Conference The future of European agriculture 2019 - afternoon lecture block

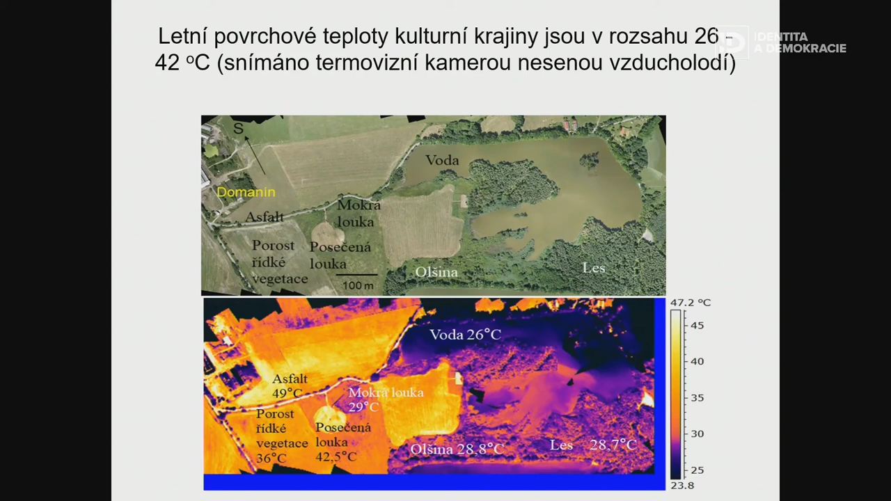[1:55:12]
On screen: scale top 47.2°C
there are 28 degrees centigrade and 42 degrees centigrade. It depends on the type of the landscape. Then the surface temperature is according high.
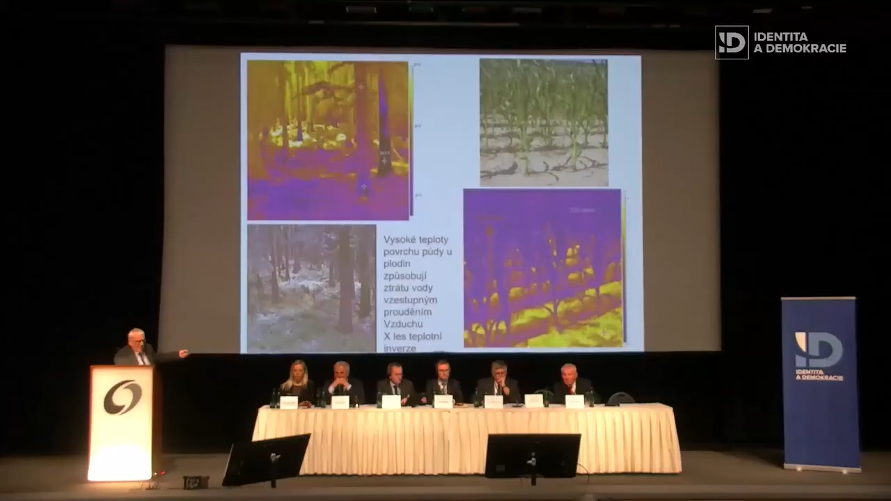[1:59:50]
There are no weeds there. So the surface heat, the surface temperature is 50 degrees. In the, in the, in the forest,
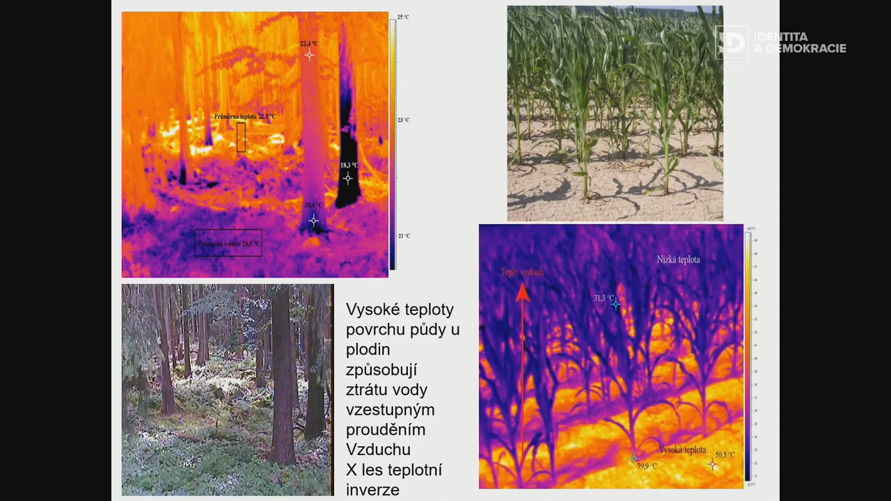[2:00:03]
it's cool on the surface and it's warmer up in the air. So the coolness stays there.